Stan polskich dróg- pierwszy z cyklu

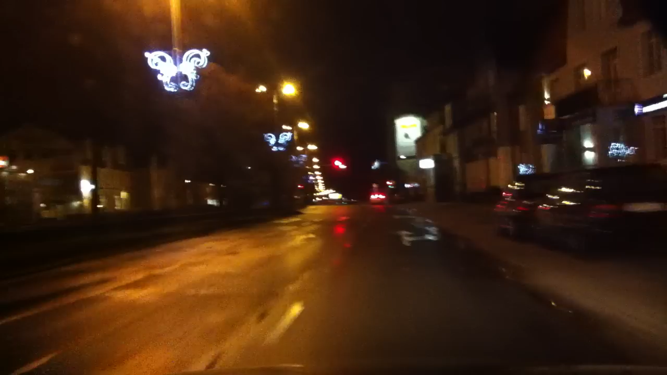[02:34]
I proszę, jechaliśmy sobie ładnie. Prędkość utrzymana. I już trzeba użyć hamulca, bo czerwony.
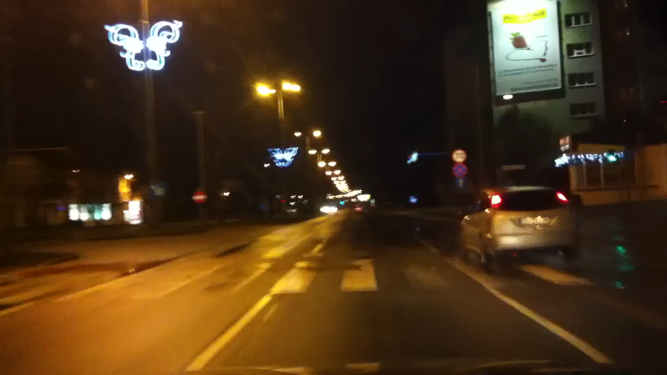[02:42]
Kontynuujemy jazdę naszą grunwaldzką. I jak widzimy, dziura za dziurą. Dziura za dziurą. Spróbujemy w takim razie już częścię na prawym pasie. Tutaj ich trochę może mniej. Ale zaraz będziemy również odczuwać ich skutki. On już jest to niestety nieuniknione tutaj. Cały czas gdzieś tam prawo, lewo trzeba starać się tą kierownicą manewrować, żeby unikać tych dziur.
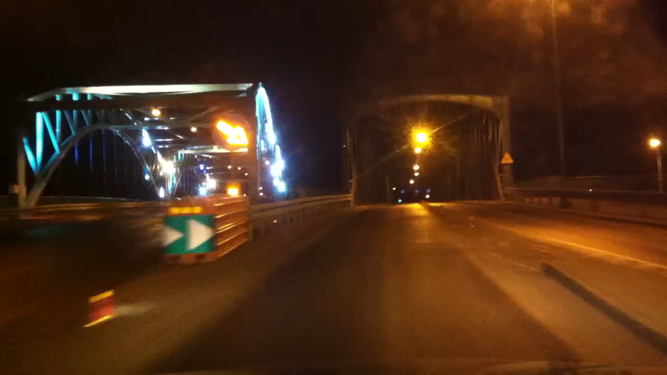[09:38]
I teraz już wjeżdżamy pomału na starą kościuszki. I jak widać, samochód spokojnie sobie nie jedzie. Jest lekko, nierówno, nieprzyjemnie, szczególnie tutaj. I skręcamy. Ludzi nie ma, pieszych nie ma, a my stoimy. Jak widać, podejrzewam, że nie widać, ale to ja w takim razie zwrócę na to uwagę. Na słupkach nie ma żadnych przycisków dla pieszych, dlatego jest to uruchomiane automatycznie, co powoduje, że musimy stać.